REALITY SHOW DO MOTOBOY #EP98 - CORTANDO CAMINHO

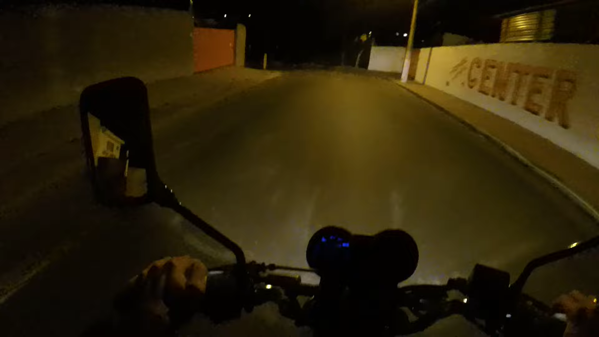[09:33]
Opa doidão Aê mais devagarzinho Devagarzinho Ficar esperto aqui Saídinha a dia dos pais Tem vários vagabundos pra rua hein É moleque Ficar ligeiro Tinha até Helicóptero da polícia hoje aqui na cidade Dá foda hein Ai ai ai ai ai ai Trequinha demorada hein tio
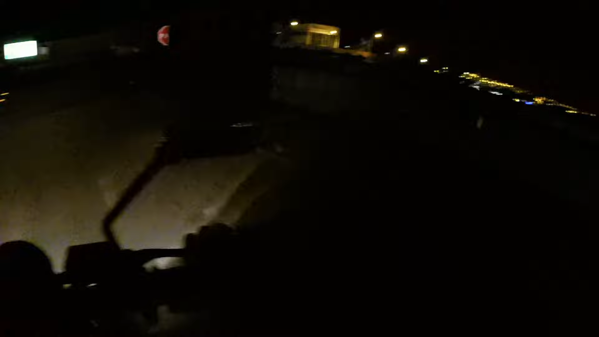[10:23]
Então tem aquele caminho ali Porém tá cortando Tá ligado Pela estradinha ali Onde os carros tá subindo Só que eu não vou por ali não mano Ou é melhor eu ir por ali Que é mais rápido Ou não Deixa eu ver Deixa eu pensar Não Melhor não Melhor pela pista aqui mesmo Que é melhor mano Porque a rua que eu vou aí
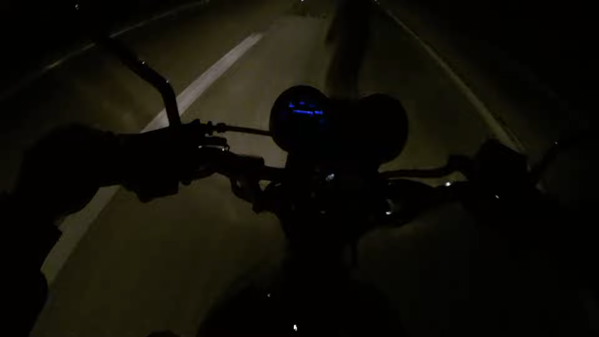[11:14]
uma quinta no bagulho E vai sair doido Tem uma moto aqui atrás Cetinha pra esquerda Amigão Ah porra Pera ai doidão Pera ai que o motoca tá passando A milhão Isso aqui é pra direita Bora moleque Essa menina é só bagaceira É aqui em cima Aqui é a rua que eu vou Mas vou ter que dar uma moto Ali embaixo mano Um rolezinho Vou ter que dar